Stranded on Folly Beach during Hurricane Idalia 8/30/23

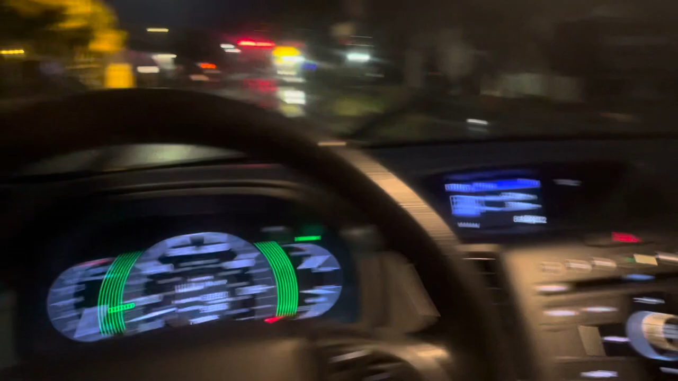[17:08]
So it's dark and it's high tide.
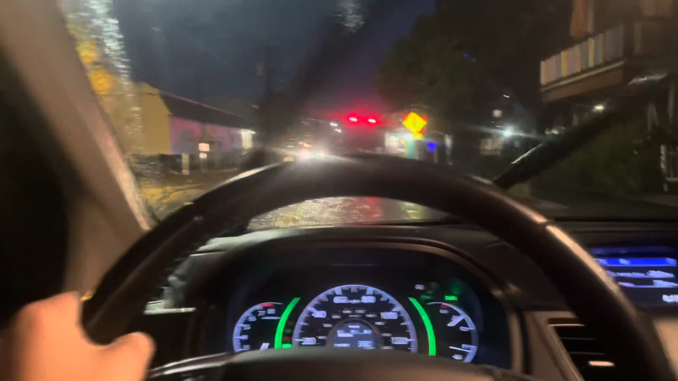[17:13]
We're going to do one swing by the beach and see if it's lit. And if it's lit, I'll go out on the beach and I'll get video of the surge.
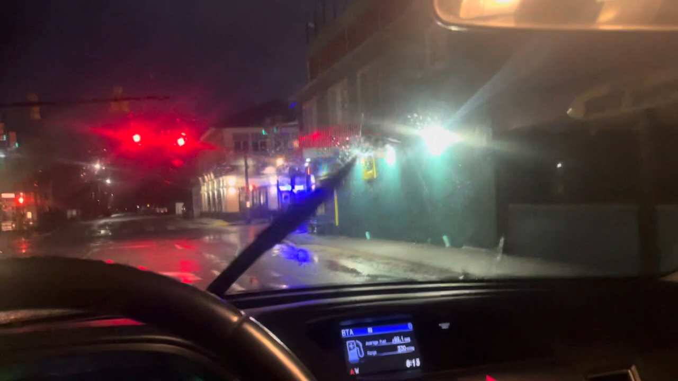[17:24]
storm surge has really not been awful here like there's a bit of flooding but you got that in charleston with the rain uh the wind's still picking up right like this storm's still coming in it hasn't passed us